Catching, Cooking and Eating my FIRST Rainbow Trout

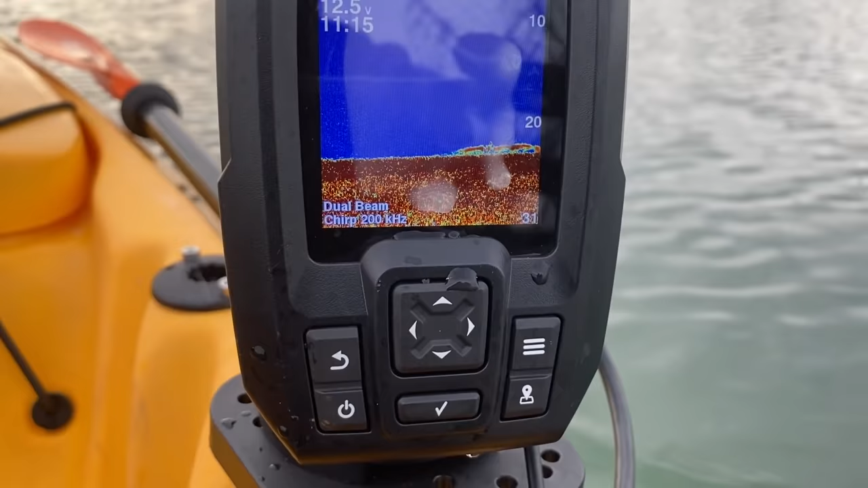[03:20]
Look at that. That right there.
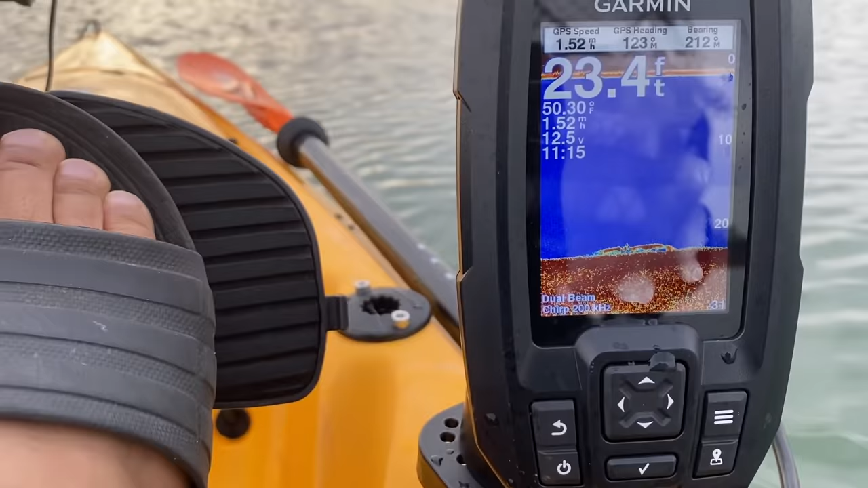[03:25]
On screen: depth 23.4 ft, water 50.30°F, speed 1.52 mph
There. I'm seeing a lot of marks right there. Whew, let's go. Should I switch? I'll change up lure.